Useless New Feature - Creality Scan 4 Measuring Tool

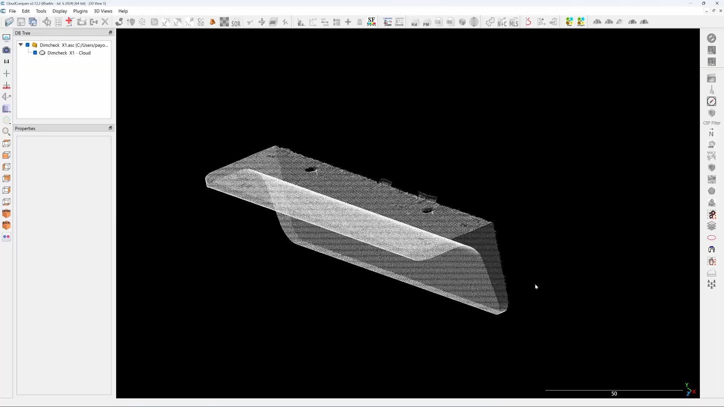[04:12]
you need to align one phase of your mechanical part to a flat level XY plane first.
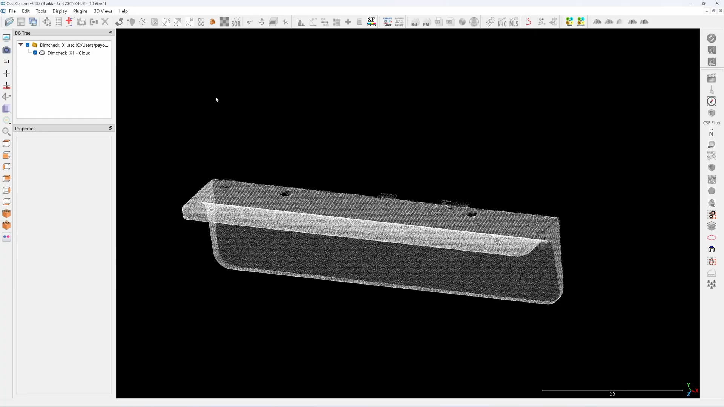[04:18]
So I'm going to click on the point cloud. Click on this three points alignment tools.
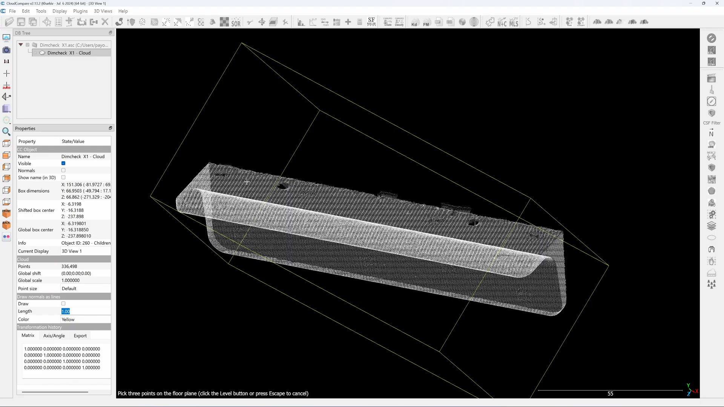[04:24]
Click on one, two, and three. Okay. Now this phase is aligned to the XY plane. Next, I'm going to align it to the X axis. See this corner here? See X in the red color.
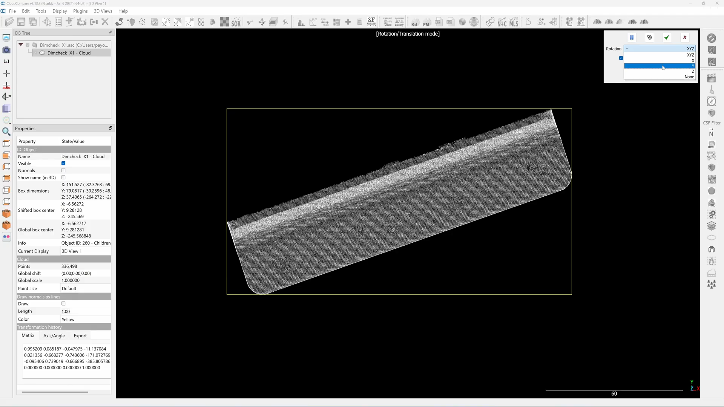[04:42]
I'm going to turn it along the Z axis using my left click on the mouse to rotate it and right click for moving it. So you can't zoom in. If you have a 4K mirror, it will be very good.
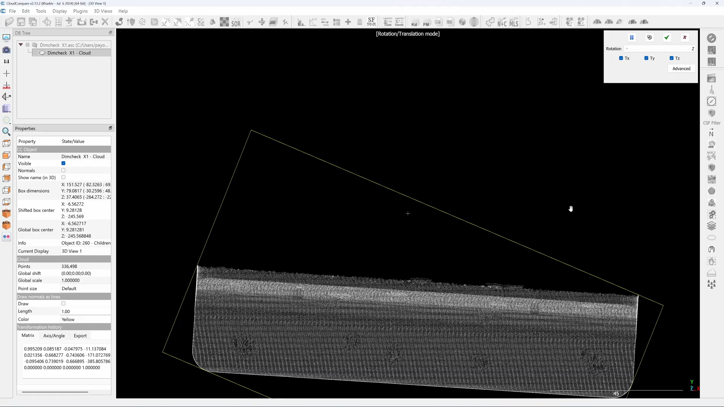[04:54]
And rotate it along the Z axis. You can zoom in a little bit more and use the
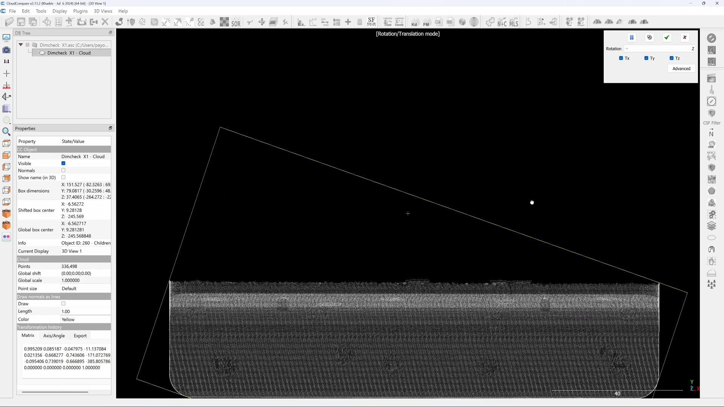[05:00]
edge of your windows to align it. Okay. Now this side is aligned to the X axis. So when you do the measurement, you can lead the value of the displacement along the X axis.
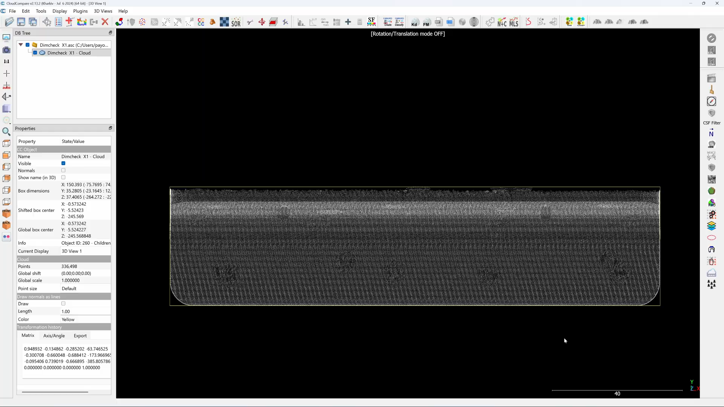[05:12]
Okay. Next, I'm going to measure the distance between two points.
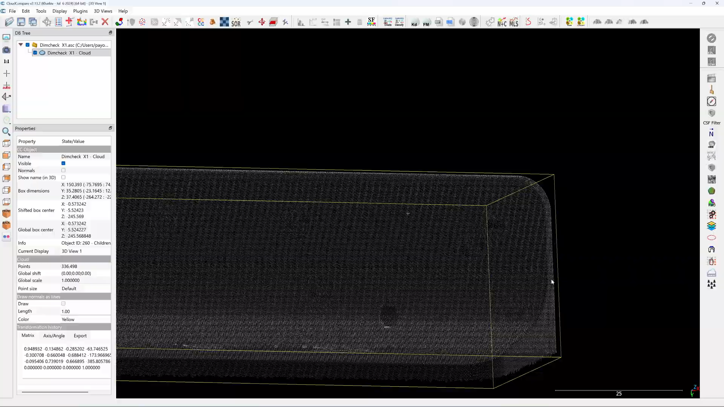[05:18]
I can see the sticker mark here. I'm going to click on this distance measuring tools and click on here, one point.
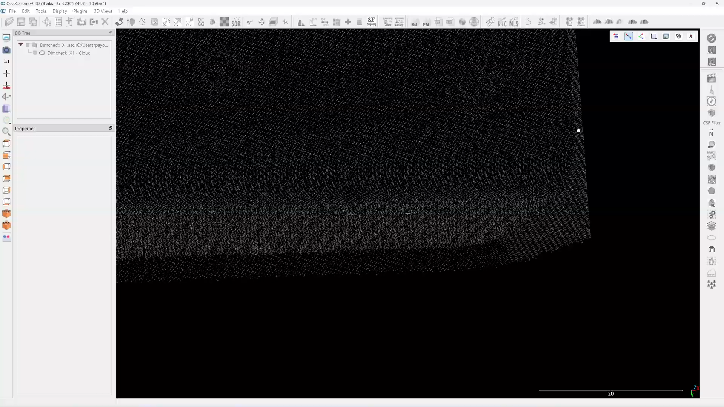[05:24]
Because I'm using the point cloud, so I can see the point that is opposite, right?
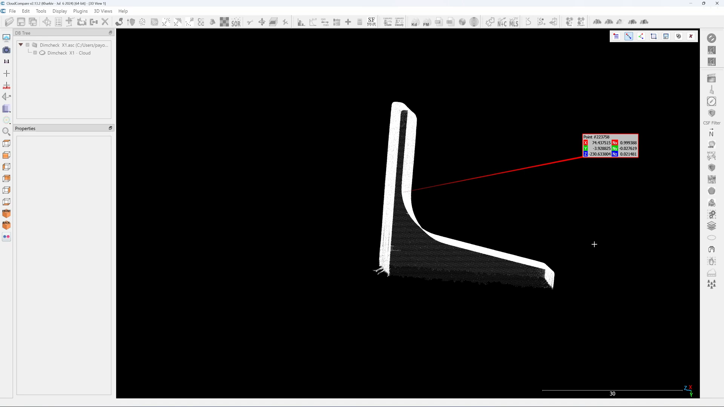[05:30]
Because it is transparent, I'll try to align it exactly at the same point here using my mouse to click it.
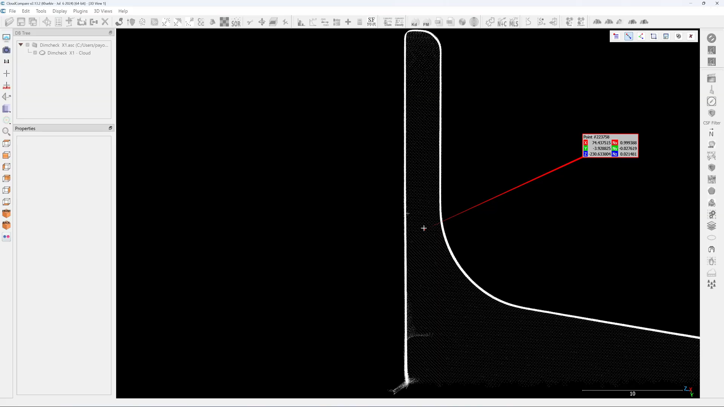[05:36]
So I have a very, very straight line. Okay.
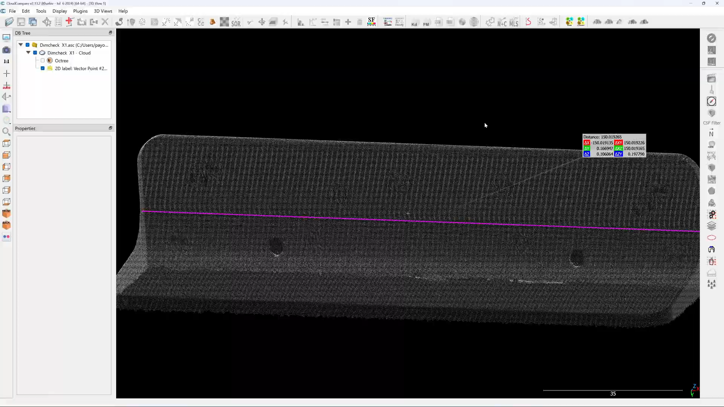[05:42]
Now you can check the accuracy of your measurement by checking the distance and the displacement is very close, right?
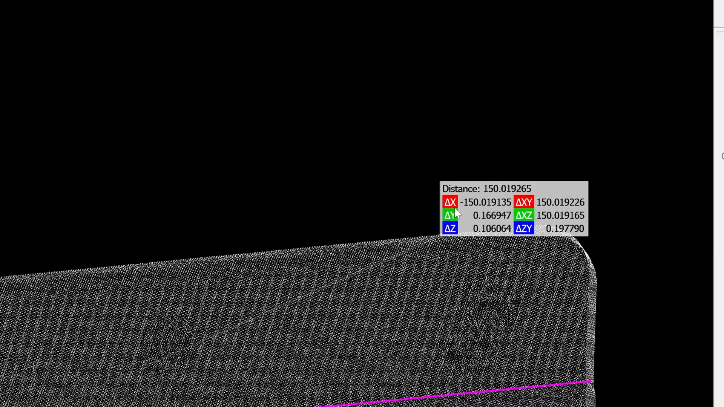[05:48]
Because I click exactly in the same spot. So the distance and the displacement will give the same reading 150.019. And this one also 150.019. And when I use the vernier caliper to measure this, it reads 150.02.
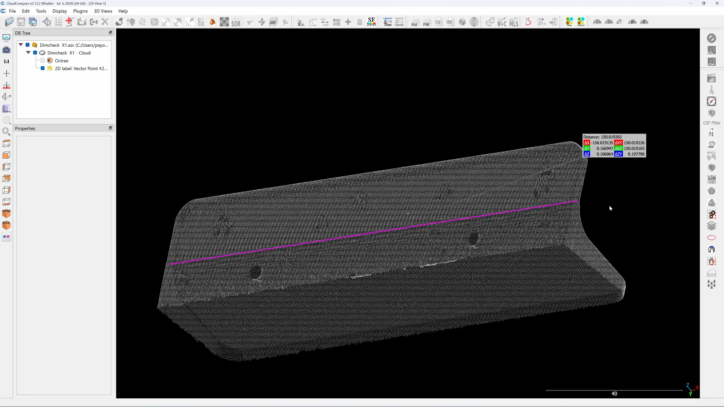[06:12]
So I use the Samoon X one to measure this. Okay. So now I'm going to go back to Creality Scan 4 and try to use the new link function to measure this.